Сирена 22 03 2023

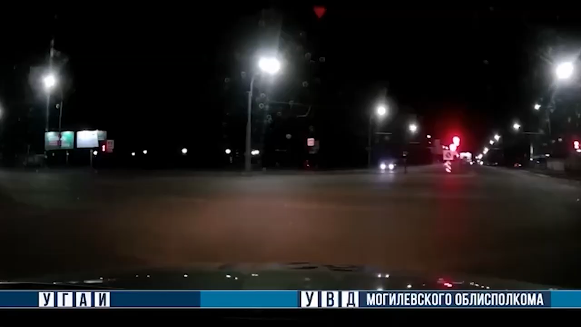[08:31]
Около 11 вечера в Могилеве на перекрестке проспекта Мира и Космонавтов экипаж ДПС подал требования о постановке водителю Порше Панамера, которую он проигнорировал. Спустя несколько километров преследования мужчина не справился с управлением и выехал на тротуар, где сбил 30-летнего могилевчанина. Нарушителем оказался 28-летний житель Могилевского района.